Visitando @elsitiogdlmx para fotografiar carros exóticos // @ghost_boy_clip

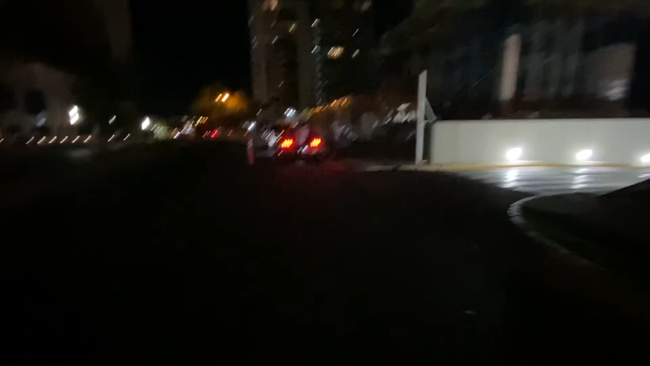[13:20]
Y ahorita nos vemos. Pues bueno amigos. Ya empezamos la rodada. Ahí como pueden ver. Vienen todos atrás de mí. Yo los voy guiando. Ahí los pueden ver. Que me van siguiendo. Entonces. Vamos a dar la rodada aquí.